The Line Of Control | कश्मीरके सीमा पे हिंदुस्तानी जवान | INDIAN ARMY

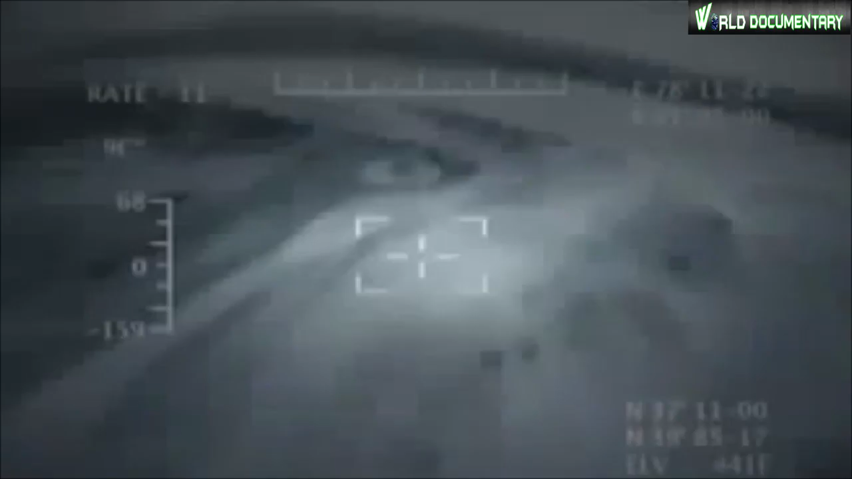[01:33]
آسمان میں جانے کے بعد UAV نظر نہیں آنے والا جاسوس بن جاتا ہے اس نے اپنے کیمروں کی مدد سے پتہ لگا لیا کہ
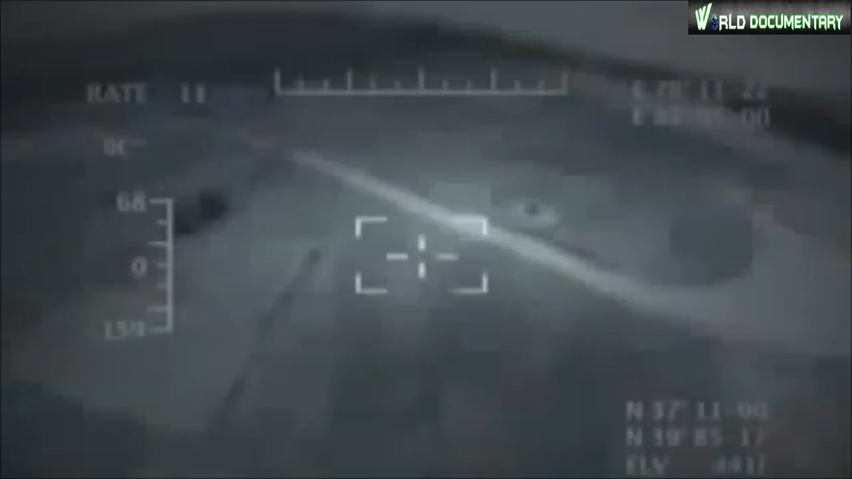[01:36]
دہشت گرد کس جہے پر ہیں اور ریال
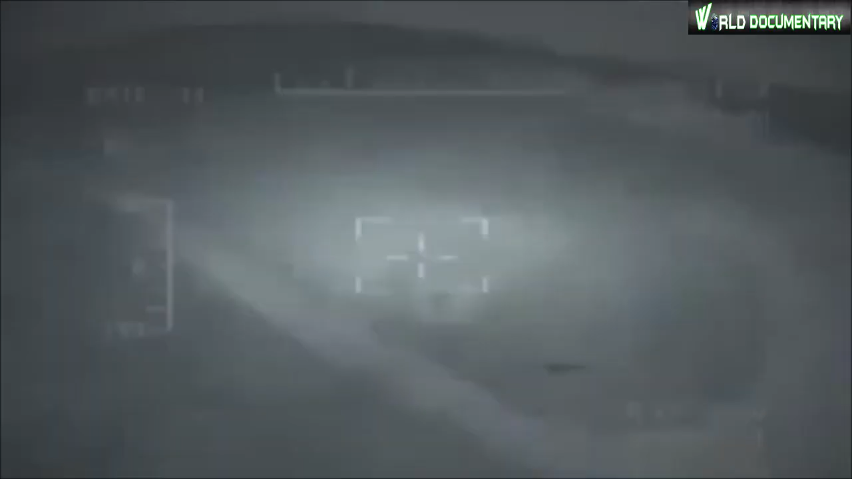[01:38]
ٹائم ویڈیو پیٹ بھیج دیا دہشت گرد ایک سرکشت دھر کے اندر چھپے تھے
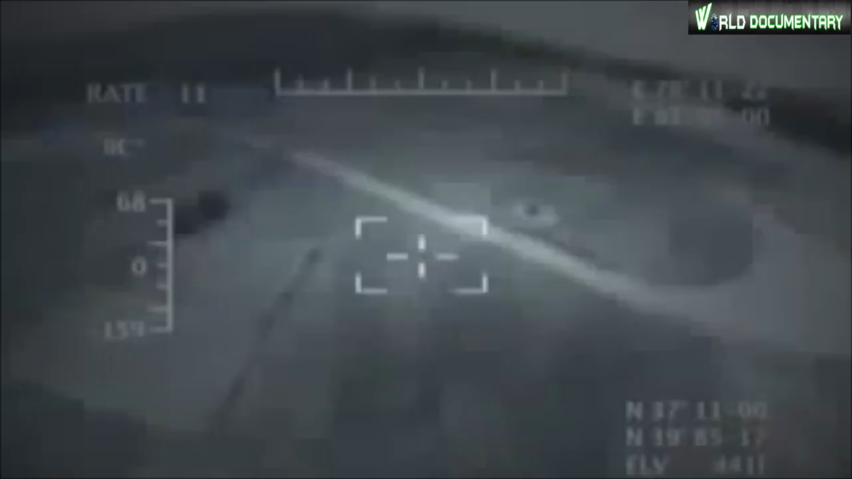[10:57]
دہشتگرد کس جہے پر ہیں اور ریال ٹائم ویڈیو پیٹ بھیج دیا دہشتگرد ایک سرکشت دھر کے اندر چھپے تھے